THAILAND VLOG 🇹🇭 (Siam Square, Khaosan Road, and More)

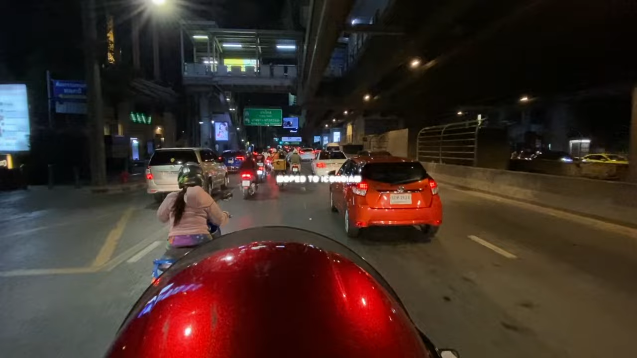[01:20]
After that, we took some mopeds to iconsiam, and it was my first time there.
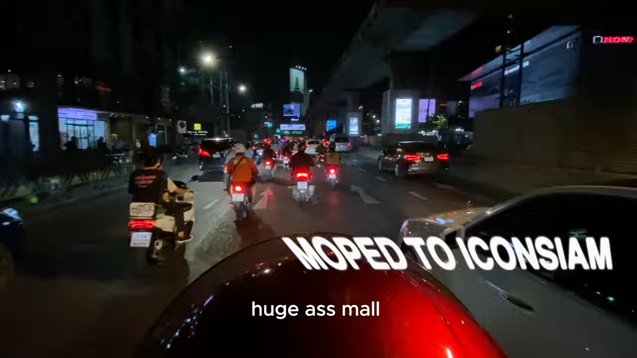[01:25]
Huge ass mall, just another crazy mall in Bangkok.